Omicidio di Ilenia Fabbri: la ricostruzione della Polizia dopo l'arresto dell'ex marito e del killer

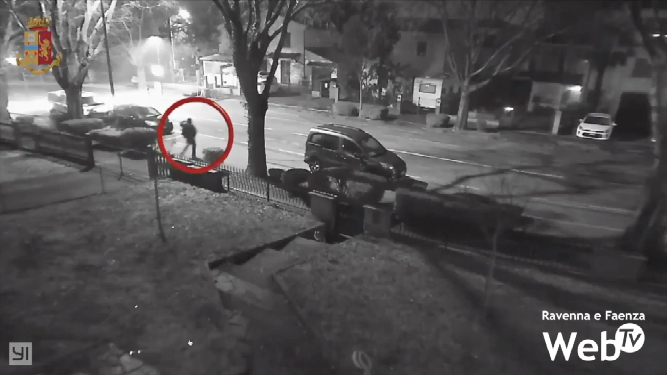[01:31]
attorno alle vie del quartiere, dapprima in macchina e poi verosimilmente anche appiedato la famosa persona che vediamo, vestita di scuro, vediamo da una telecamera che è in stato di evidente attesa nell'aspettare il segnale di via libera per portare a termine l'azione omicidiaria. Il 19 gennaio Nanni era a casa di Barbieri, stando alle celle telefoniche.